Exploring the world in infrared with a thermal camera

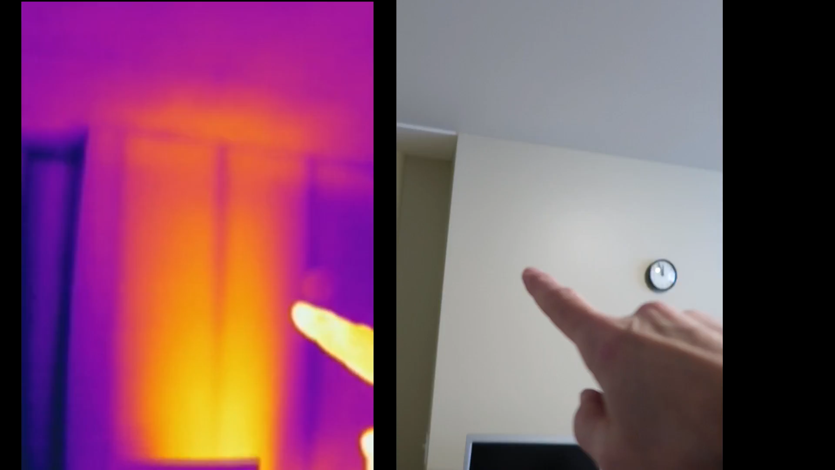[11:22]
And I guess it fills the room with warm air gradually. And it comes all the way down.
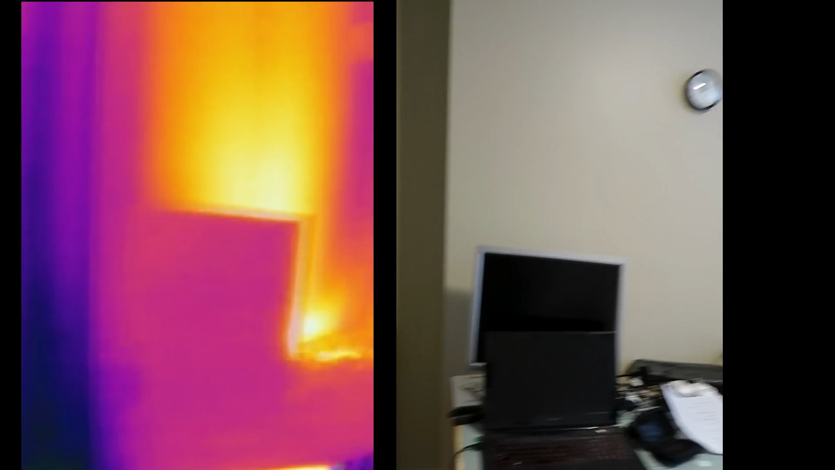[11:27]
Whereas an infrared heater. It just blasts you with heat right away. Which is what I like. Because I don't have to preheat the room. I just turn this thing on. And I feel warm. Looking at this central vacuum unit.
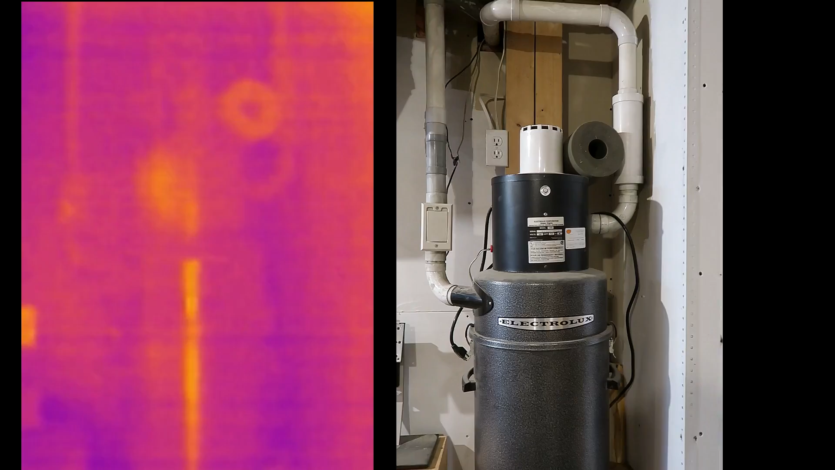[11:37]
It's an excellent illustration of reflectivity. And emissivity of different materials.
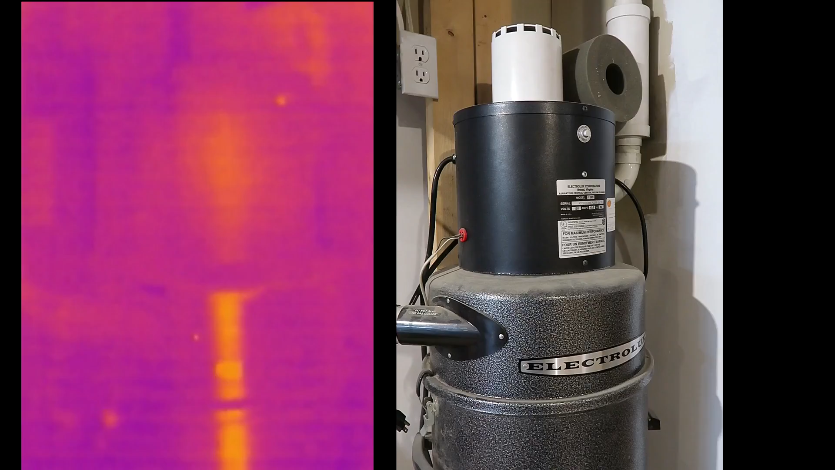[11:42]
So, the top. Is not terribly infrared reflective.
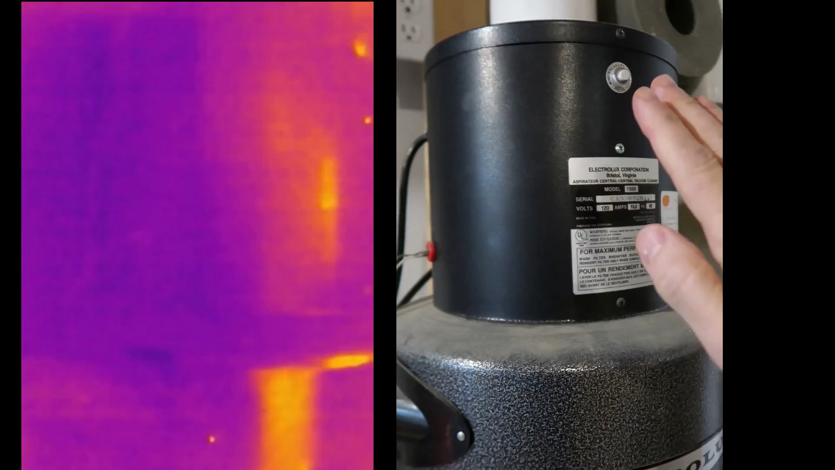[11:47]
But the bottom. You can really see my hand reflected off of that.
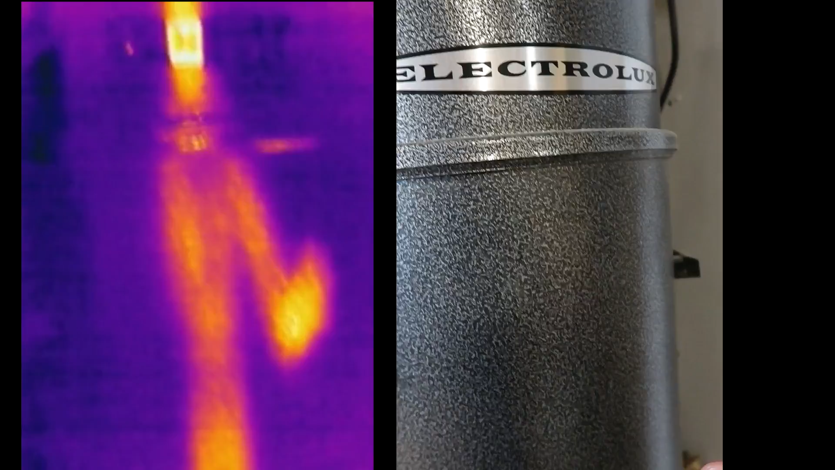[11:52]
But the bottom also has very low emissivity compared to the top. So, let's just put a hand print on here. And you can see it right away.
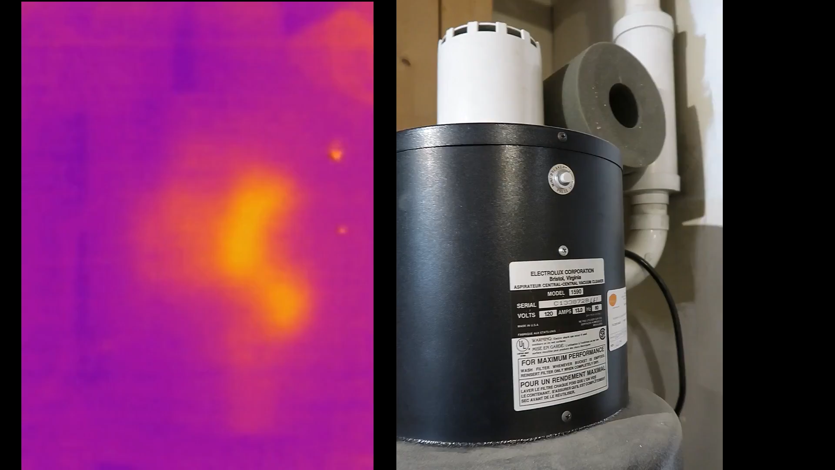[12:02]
And if I do the same thing on the bottom. I'll put a hand print on here.
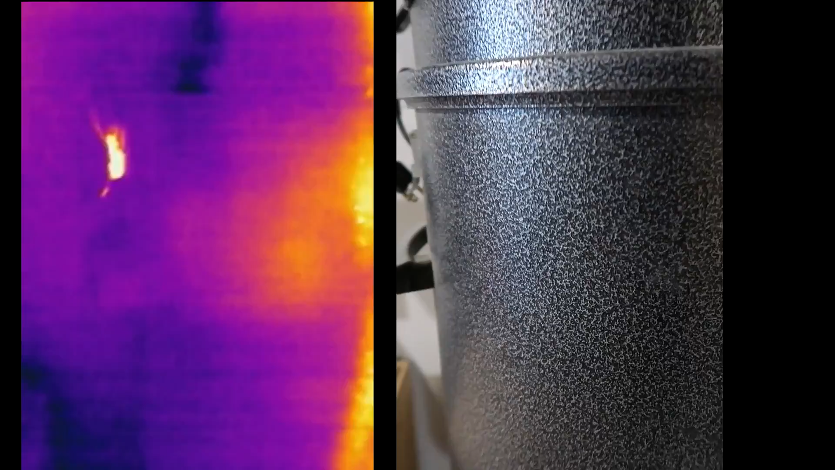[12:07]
And we see hardly anything off of that. Because this is an infrared reflector.
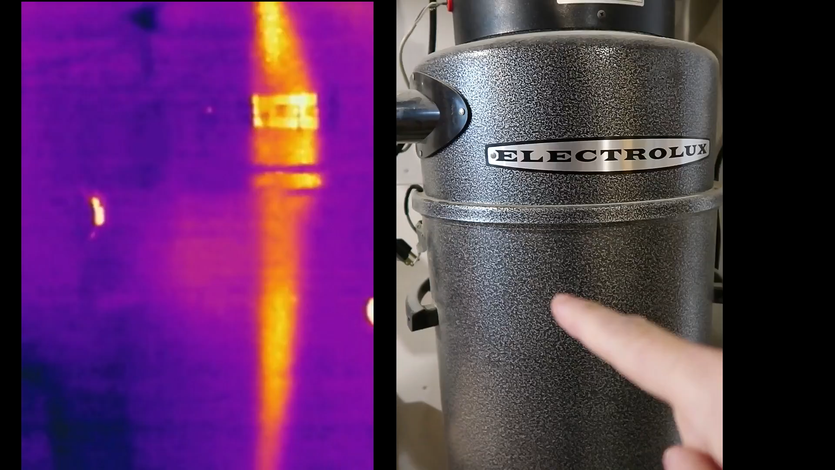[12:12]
And also a poor infrared emitter.
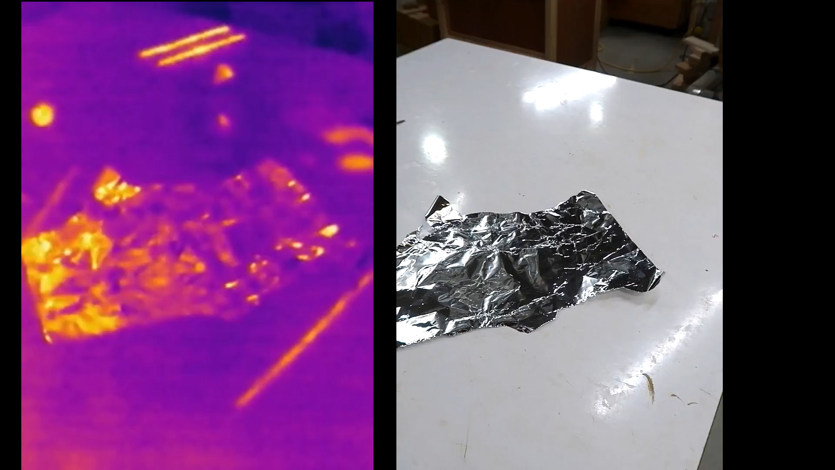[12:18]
An even better illustration of this is this piece of tin foil. So, I'll just put a hand print on there.
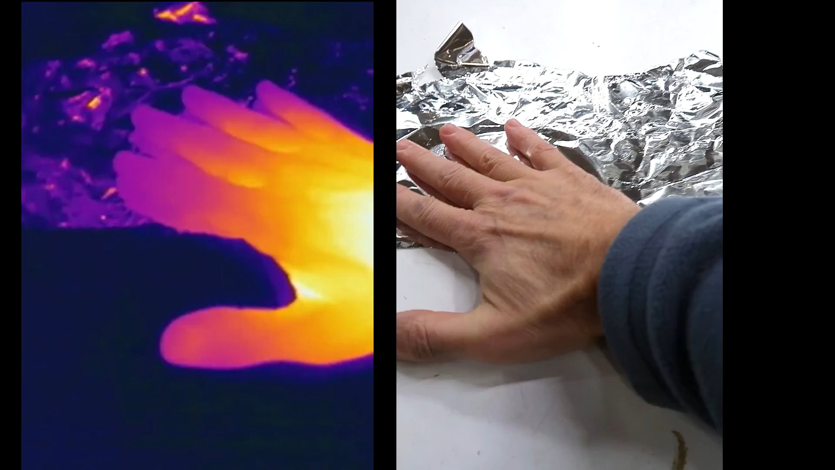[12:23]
And you can see heat coming off of the workbench.
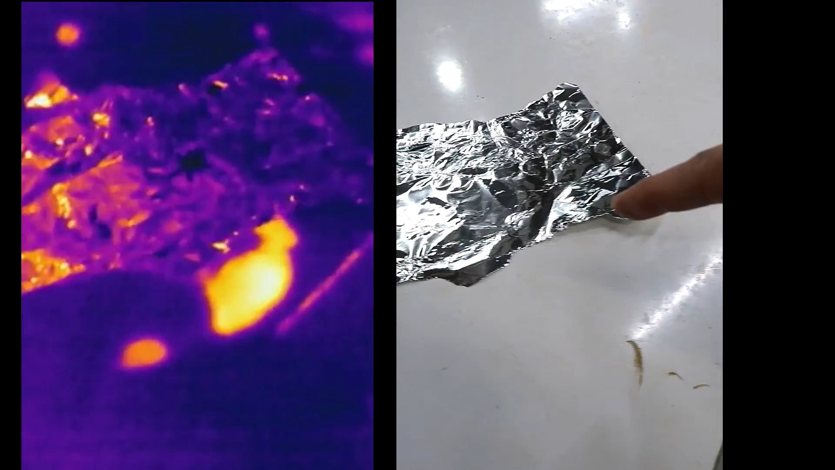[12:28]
But not off the tin foil. Just reflections. And if I move it.
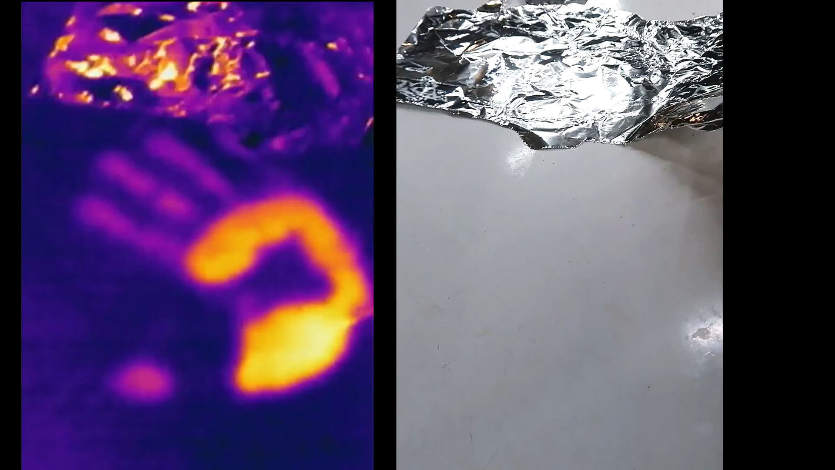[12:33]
You can see I did in fact heat up the tin foil. And the workbench through it. But the tin foil.
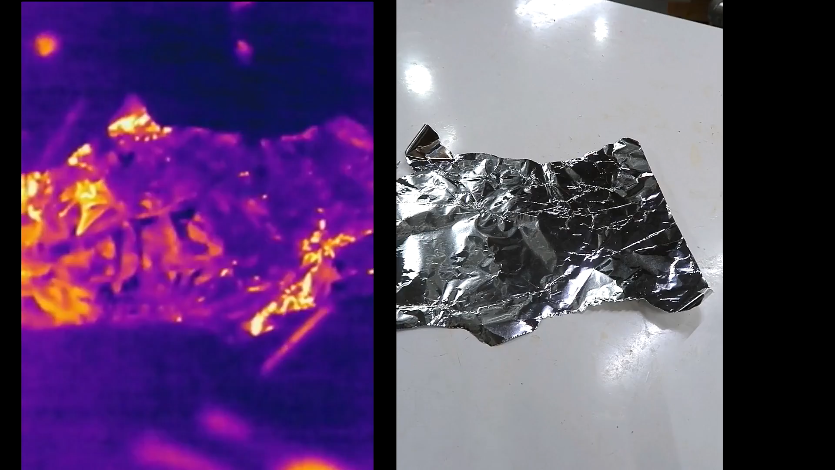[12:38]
Being a reflector. Is not an infrared emitter.
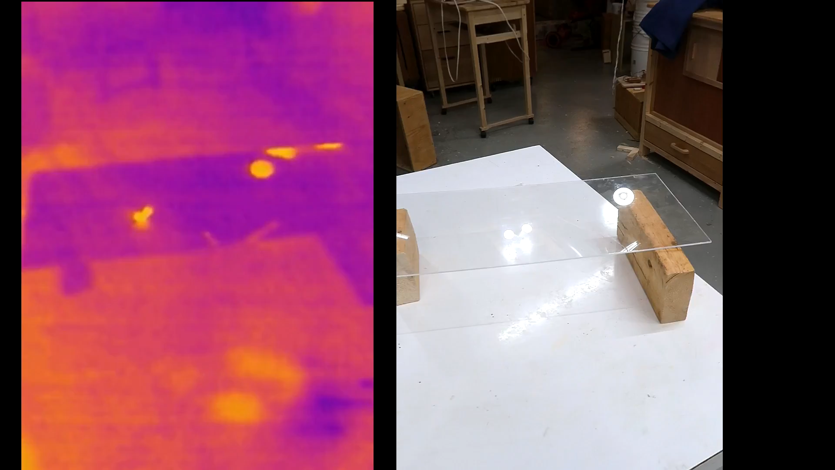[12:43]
Transparency is also different in the infrared band. So, this piece of plexiglass. Is transparent to light.
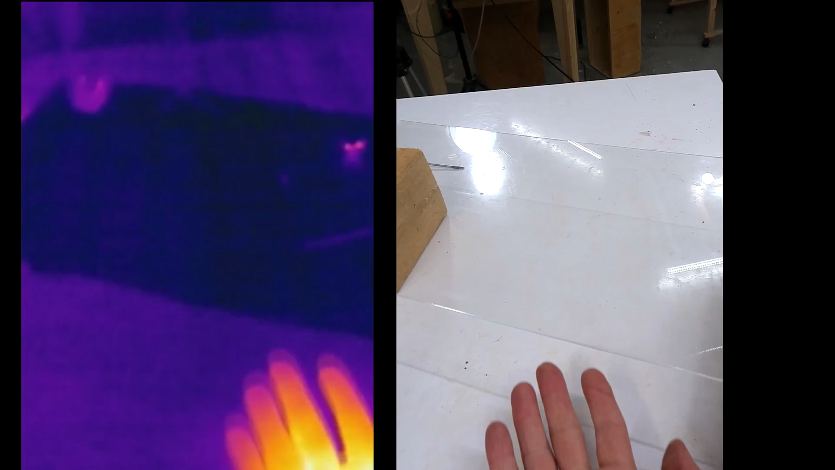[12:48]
But completely opaque to the infrared. And being opaque.
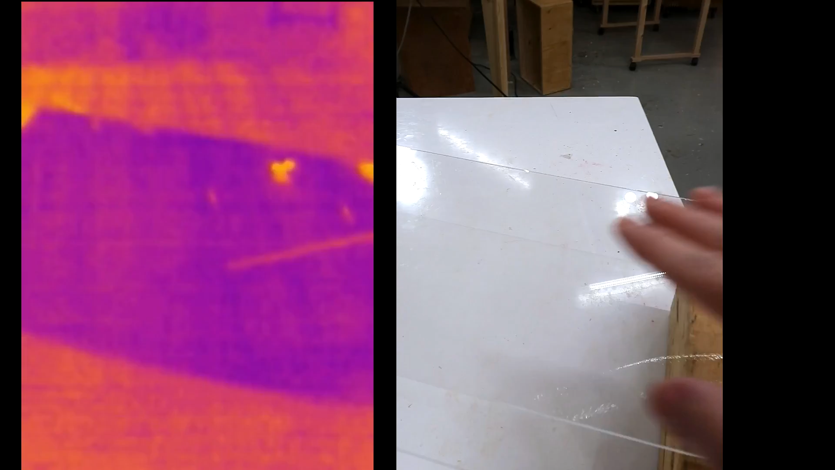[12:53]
It's also an emitter. Whereas the tin foil was not.
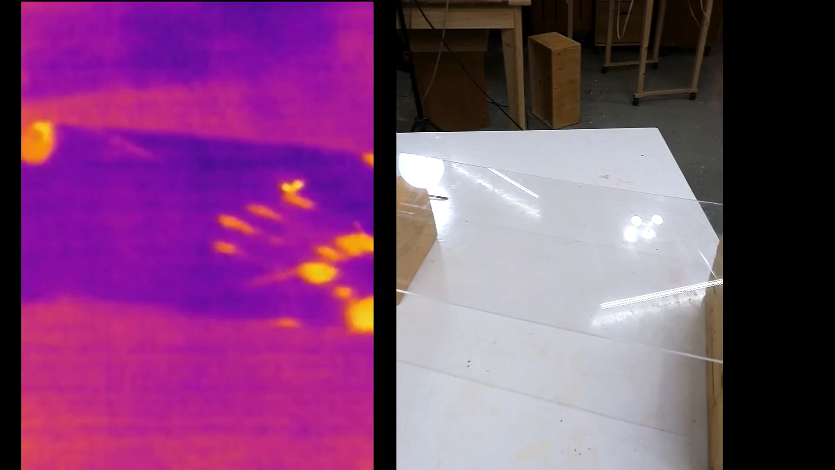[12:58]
But this garbage bag. Is completely opaque.
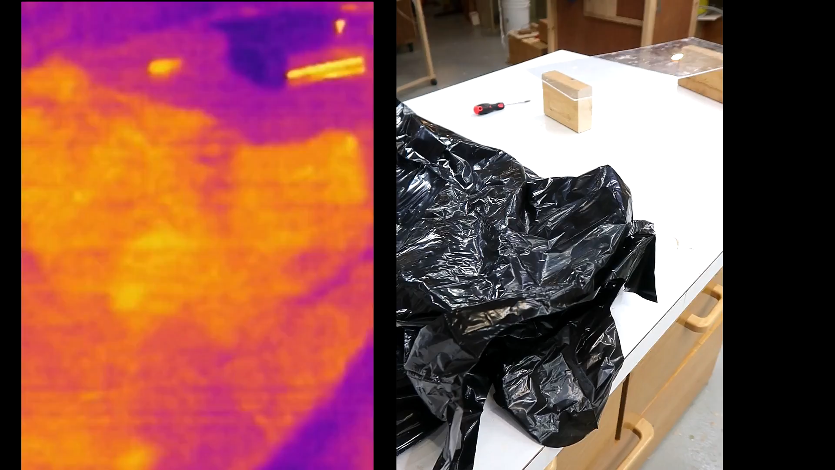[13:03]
In the visible light. But if I stick my hand in there. You can see it's quite transparent in the infrared band.